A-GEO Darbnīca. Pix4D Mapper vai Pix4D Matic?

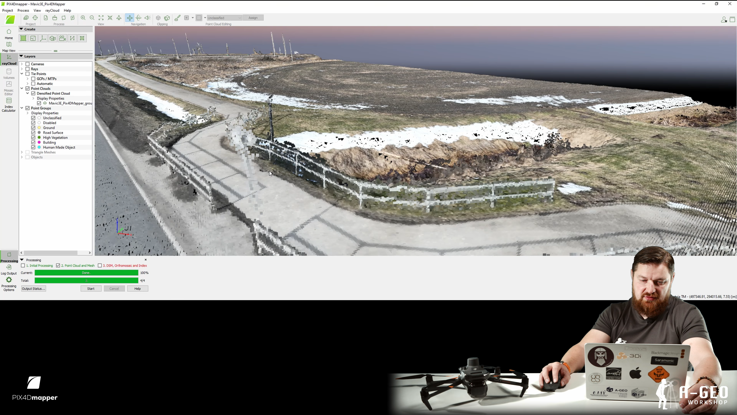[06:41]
Šeit arī var, nu jā, situāciju var redzēt.
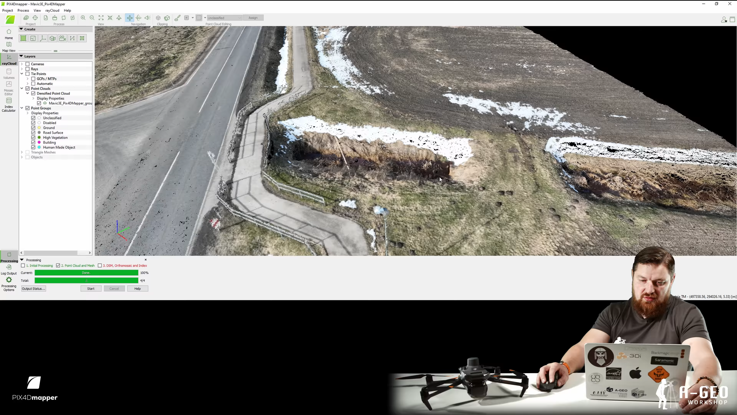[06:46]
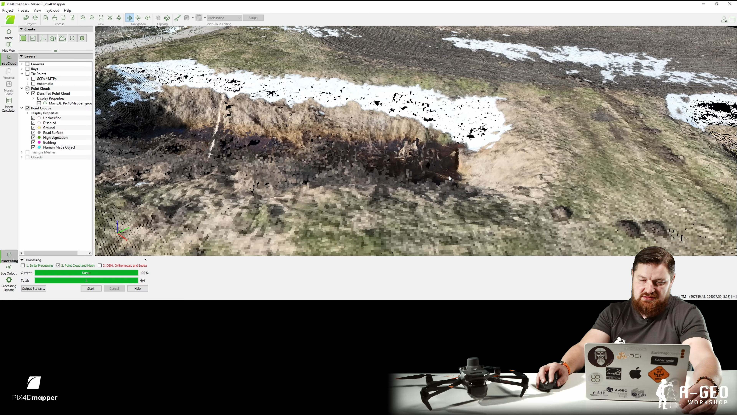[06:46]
Barjeras, jā, tepat arī caurulī redzama, bet nu, caurulis mēs uzmēram, protams, ar GNSS iekārtu vai tahimetru, lai būtu maksimāli precīzi.
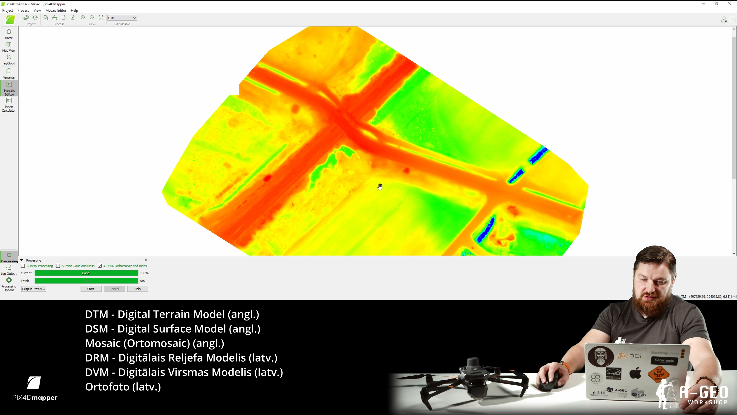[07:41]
jā, un ja mēs pārslēgsimies, piezumos un apstīsimies, kā izskatās, un principā tā ir virsma, ko aprēķināja šobrīd Pix4D, redzam grāvi, tagad pārslēgsimies uz surface modeli,
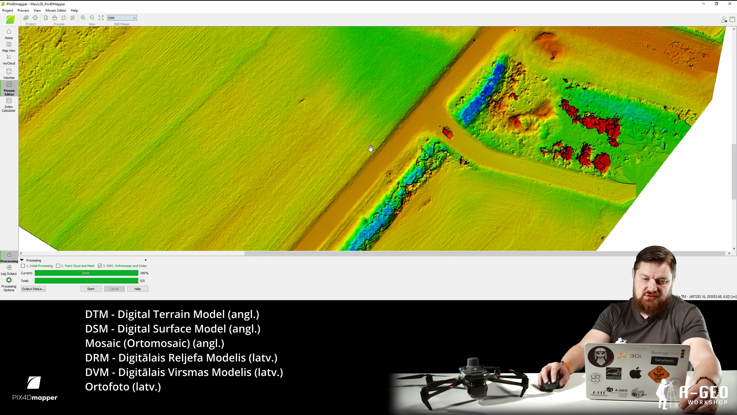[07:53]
jā, tas ir virsmas modelis, un te mēs redzam, un tāpat arī ortofoto. Nākošais, ko es varu pāriet uz Pix4D survei, protams, un zīmēt, bet es parādīšu to, kā darīt tālāk ar Pix4D matik, jā, tā kā tāda opcija arī ir uzreiz.
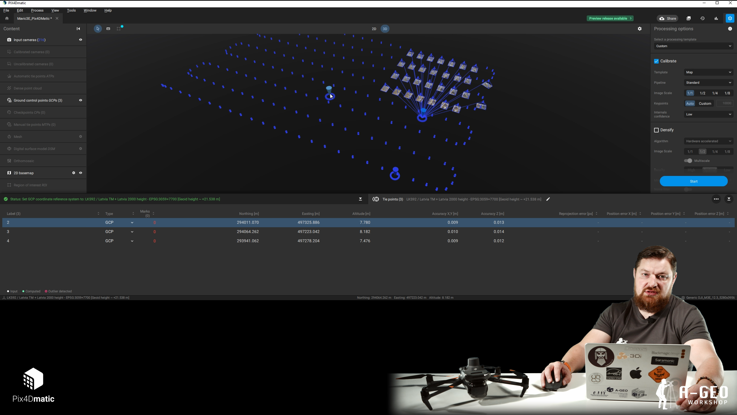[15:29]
Ja, kā es redzu, programma diezgan smuki parāda, ja, kuras bildes reāli viņas redz. Un tad man šobrīd ir gatavs jau redzēt virsmas modulis,
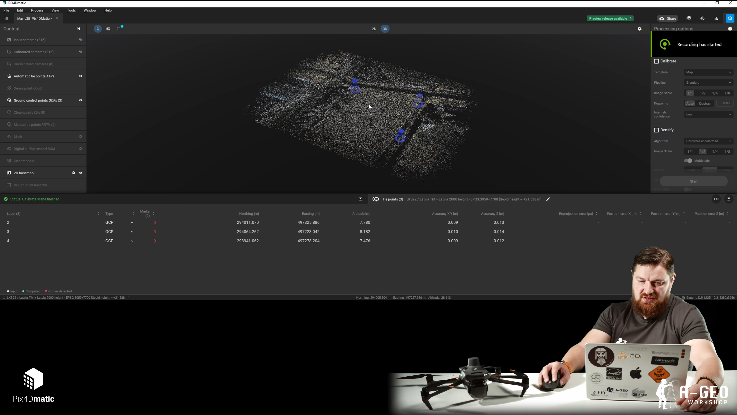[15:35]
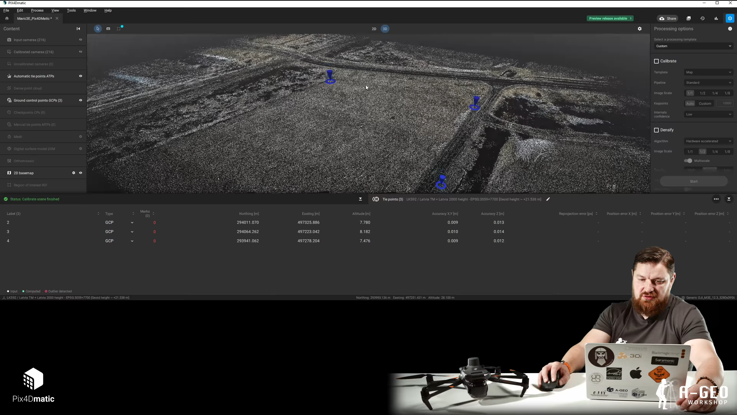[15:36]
un mani punkti atrodas pa 22 metri zemāk nekā ir punktu mākonis. Nu, tad man viņš jānosēd šobrīd no 3 punktiem. Kā jūs redzat, te ir veikta triangulācija punktu izvietošanā. Ja, ja būs viena līnija, var sarotēt. Un te ir tas pats, ja labajā pusē mēs izvēlēmies lūk palielināšu attēlu. Uzspiedīšu uz markas savas, ja, un jūs redzat, ka tā marka, tagad piezūmošu klāt, zooms gan ir augšā, nevis ar scrollingu, un mēs redzam, ka bišķi nobīda.
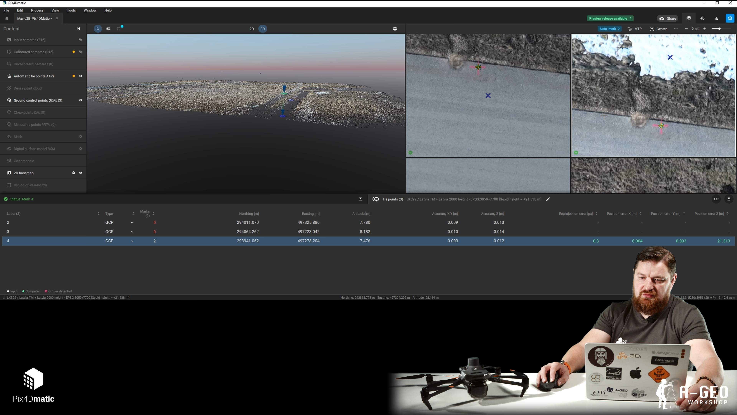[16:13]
Tā nobīda ir tāpēc, ka 22 metri atšķirība augstumos. Ja. Un viņš projicē tādā veidā, un mums vizuāli izskatās, ka ir kaut kas nobīdīts. Protams, ortofoto nekur nav nobīdījies, tur visi kārtībā. Ja. Un tad es atkal saspiežu vismaz 3 vai 4 attēlus uz katru marku.
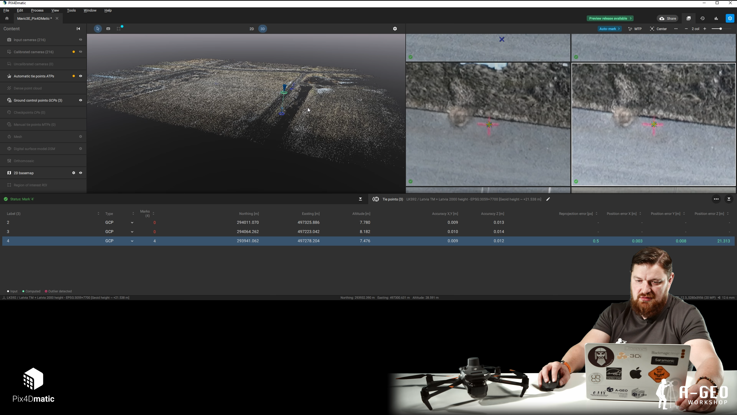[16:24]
Protams, es varu arī izmantot automātisku markēšanu. Šai programmai arī ir automātiskais meklētājs. Jā, jūs varat sameklēt savas markas, ja jums tur ir. Un tādā veidā atvieglot sev to kā saka, bakstīšanu par to monitoru un meklēšanu, kur jums markas atrodas. Tā, pievienošu vēl klāt. Kā jūs redzat, es atzīmēju četrus attēlus.
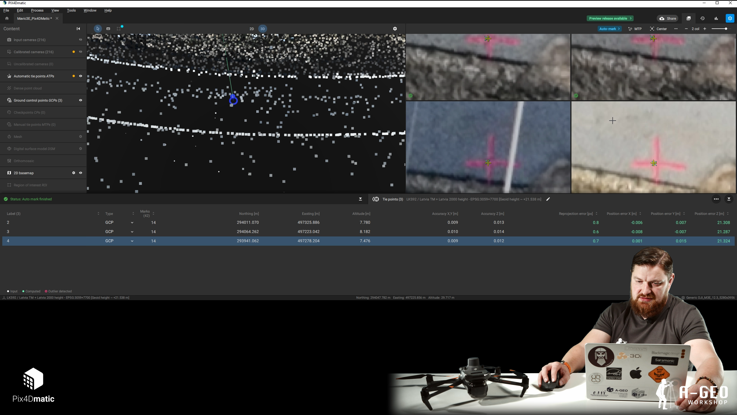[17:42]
Un atkal nākošie 14, jā, atkal uzspiežu automarku, un man programma uzreiz pa 14 bildēm atzīmēja, un tagad man ir jāparbauda, cik precīzi es ir salicis to visu. Protams, ar pareizam markām, melnbaltām, jā, man būtu krietni vieglāk, ātrāk un vēl precīzāk.
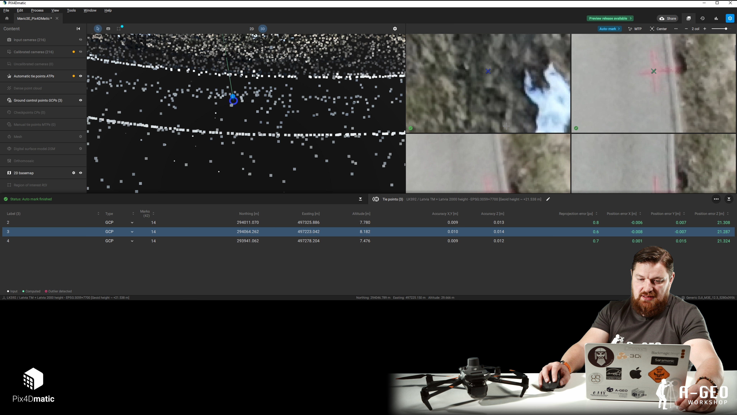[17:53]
Jā, bet šobrīd situācija gan mapperim, gan matikam ir vienāda. Mēs redzam arī precizitāte, kāda ir. Jā, mēs redzam, ka augstums ir 21 metra atšķirība.
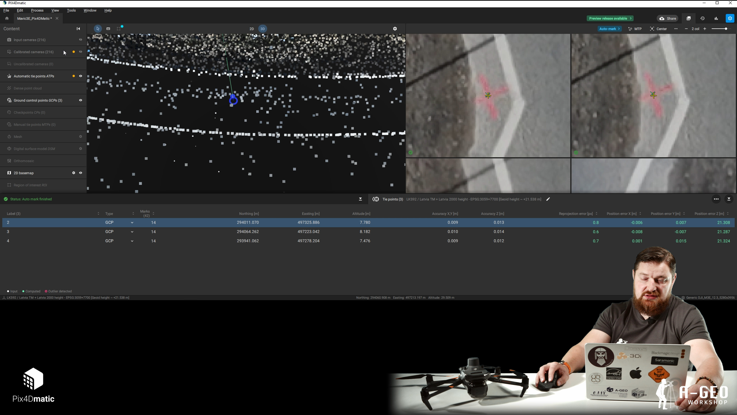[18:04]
Jā, tā kā 21, tas ir tas dievvīda atšķirība no tā neelipsoidālās augstumas.
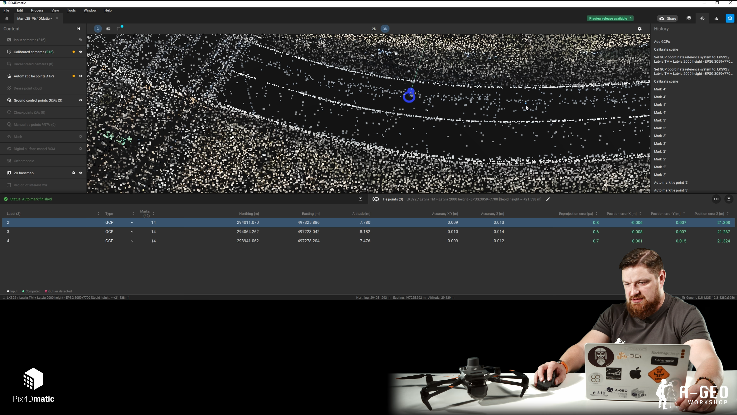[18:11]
Tā nākošais es arī redzu precizitāti,
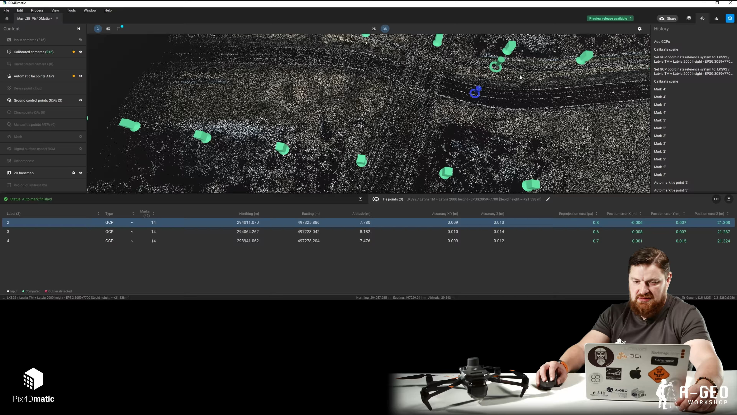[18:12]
kāds ir GSD 1,4, 1,37 bija mapperi, šeit 1,4. Un šobrīd es gribu, pieņemsim, izdarīt to kalibrēšanu pa jaunām. Un izvēlos atkal mapu, uzreiz paņemšu, lai punktu mākoņu uztais, un arī tad DSM,
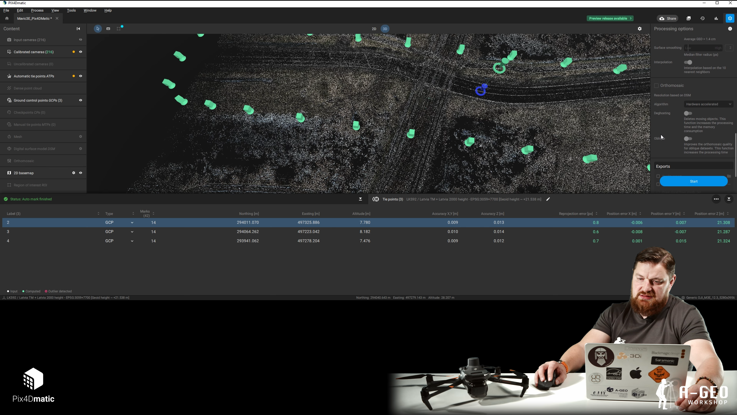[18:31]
varbūt pēc tam, jā, ne, DSM es laikam paņemšu uzreiz, lai sagatavot man arī to savu modeli.
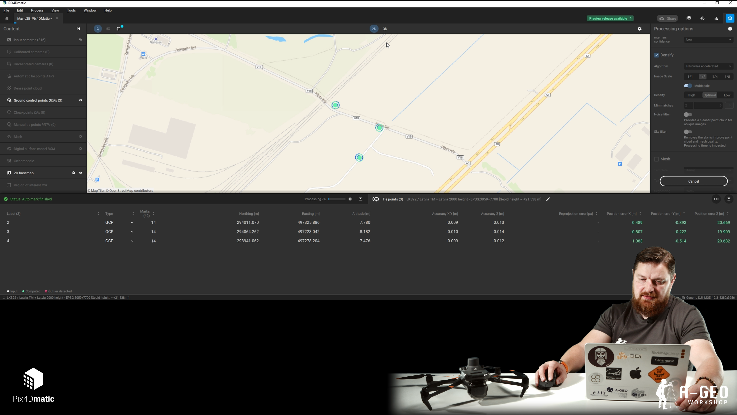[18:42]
Jā, un programma šobrīd strādā pie aprēķiniem. Es varu izslēgt kreisajā pusē jūs slāņu saucamos, jā, kuras gribu redzēt, kur negribu redzēt.
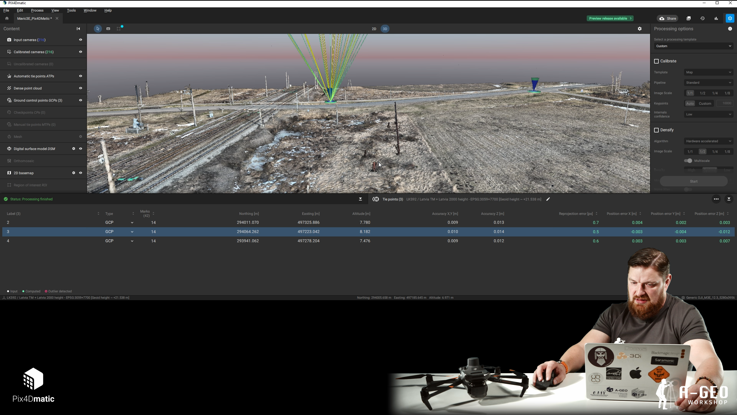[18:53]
Nu, kā jūs redzat, tagad man viss sanāca, un labajā pusē mēs redzam apakšā precizitāti, jā, augstumos tagad ir 1,2 cm lielākā kļūda, jā, un tad sarotēsim, apstīsimies,